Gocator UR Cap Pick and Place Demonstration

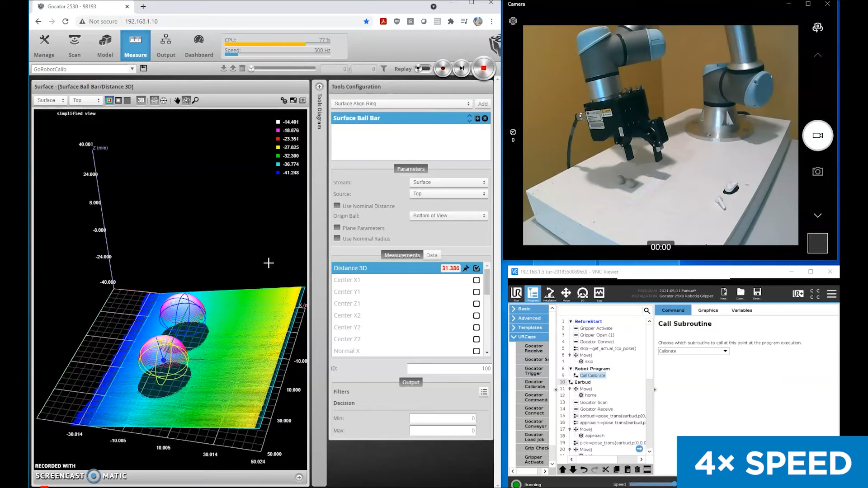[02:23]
All right, so the calibration is complete.
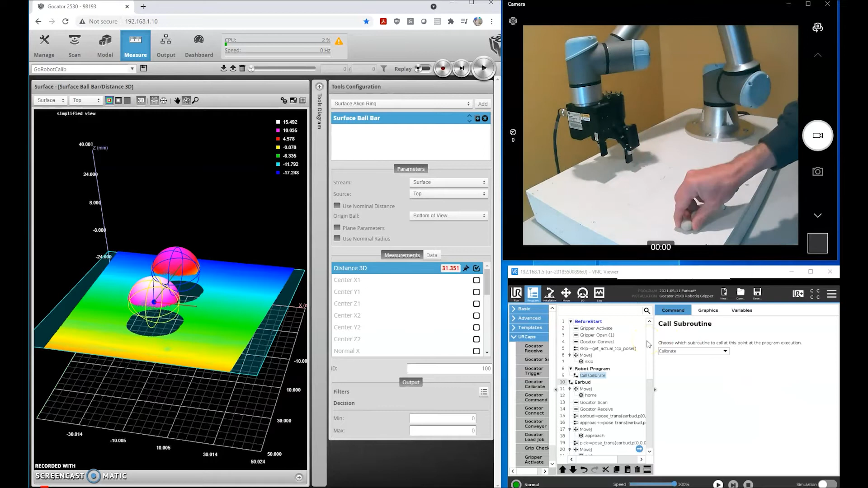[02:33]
Now we'll go ahead and start scanning our earbuds.
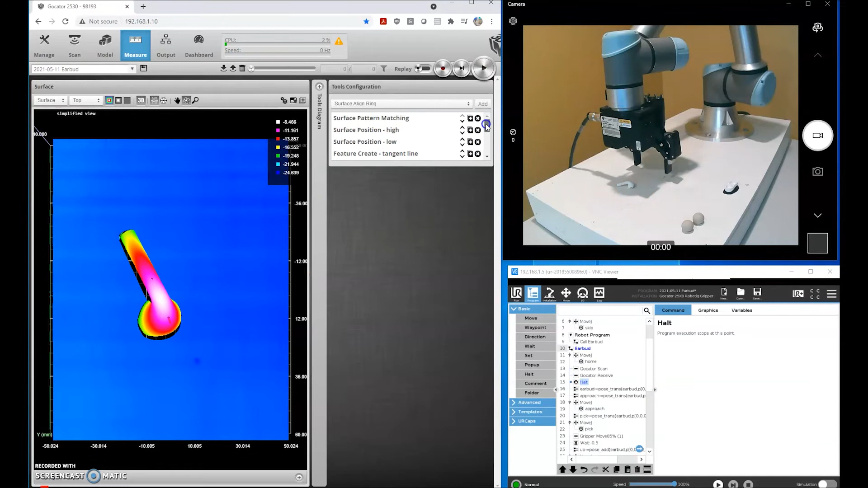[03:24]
All right so let me explain what's going on here we have a program that finds this earbud finds the stem of the earbud the angle and communicates that to our robot.